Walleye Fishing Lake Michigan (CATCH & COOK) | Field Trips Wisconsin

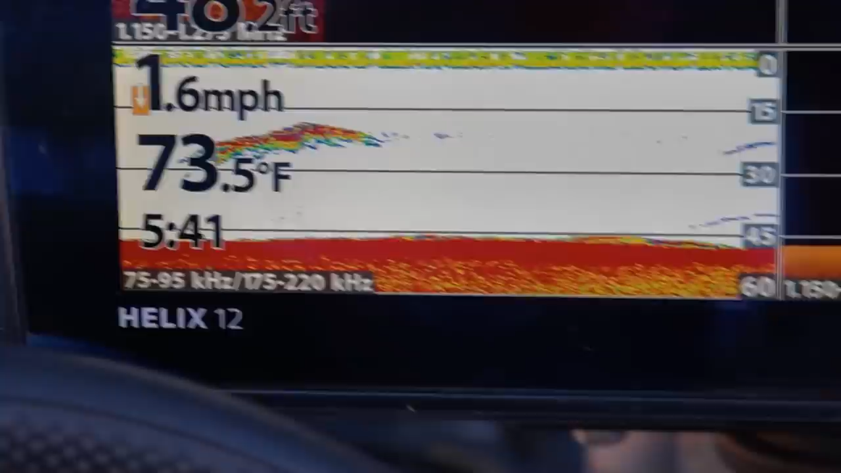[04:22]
On screen: water 73.5°F, speed 1.6 mph
About right mid-water column. Yep. Or it's a giant catfish. Or it's a giant catfish.